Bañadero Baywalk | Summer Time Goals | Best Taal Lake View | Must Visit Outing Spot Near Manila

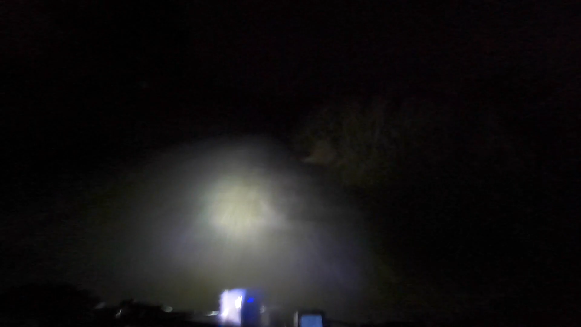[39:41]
Yan na, nauwi na kami sa night ride. Night trail ride. So ito pinaka shortcut. Magandang Carmona. Night trail mode. Mas maganda kung maputik dito.
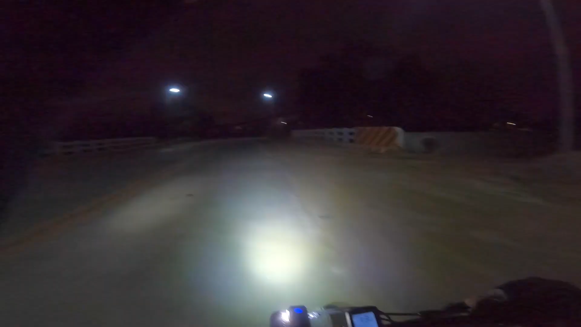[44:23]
Wow. Shortcut pa. Ayan, mga ka-bike buddies. Ayos.